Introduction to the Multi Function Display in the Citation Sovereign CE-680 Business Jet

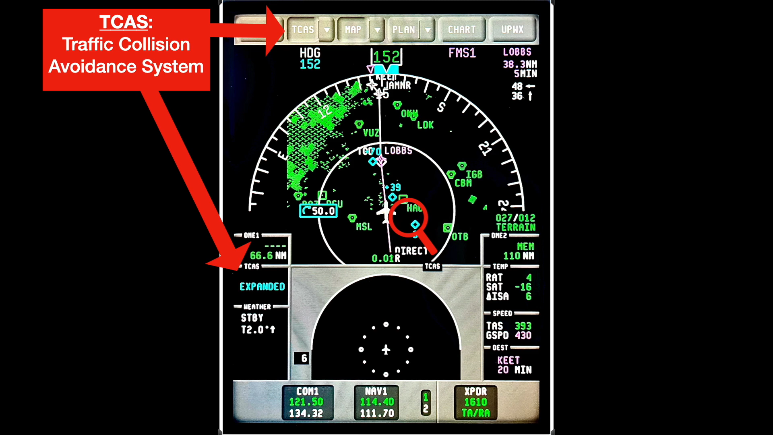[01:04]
Here I've expanded selected, which shows up in the TCAS window to let you know which mode is active. Over at the 4 o'clock position and 3,000 feet below is an aircraft, and another at 1 o'clock position and 3,900 feet above. The map button allows you to select what is displayed on the MFD map, which is what the picture you're looking at is based on. Currently, I have the flight plan waypoint selected, with the next one being LOBS.